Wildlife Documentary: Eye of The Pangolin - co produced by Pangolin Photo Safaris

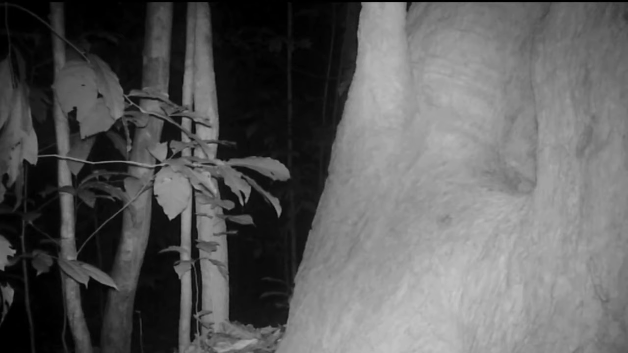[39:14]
So we set up a lot of camera trap,
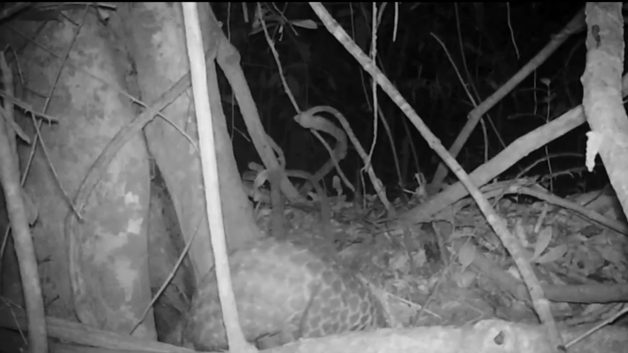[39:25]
42 actually, with a lot of video. We could identify one big male. And then we narrow it down to his home ranges, to his territory.